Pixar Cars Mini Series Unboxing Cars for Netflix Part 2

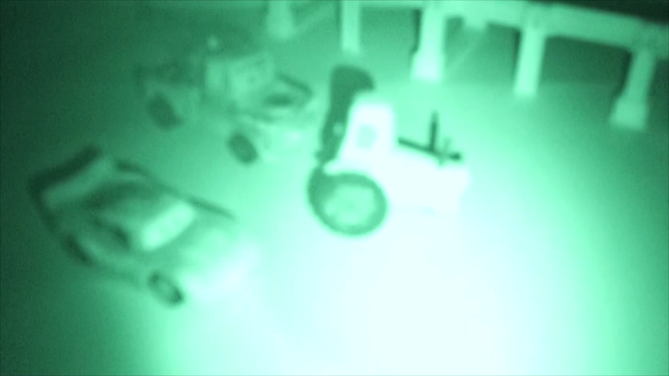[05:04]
There. Lightning and Mater were sneaking up on the tractor